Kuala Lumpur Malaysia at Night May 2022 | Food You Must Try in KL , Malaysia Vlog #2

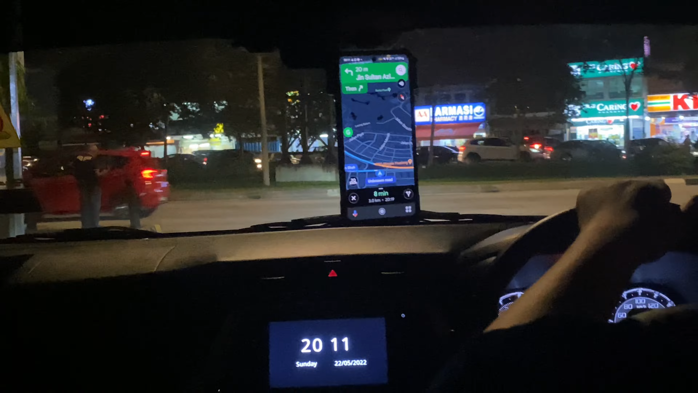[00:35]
From the condo, I took a grab going to Titiwangsa Station. From there, it's a connecting station going to Bukit Bintang area.
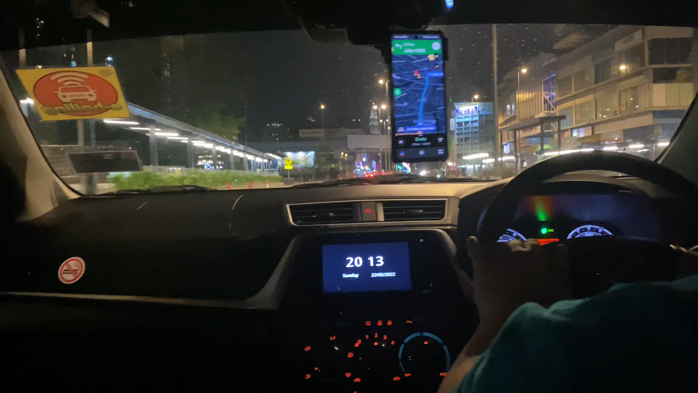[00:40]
The moment, we are still looking for the Titiwangsa Station because I pinned the wrong destination at the grab car application.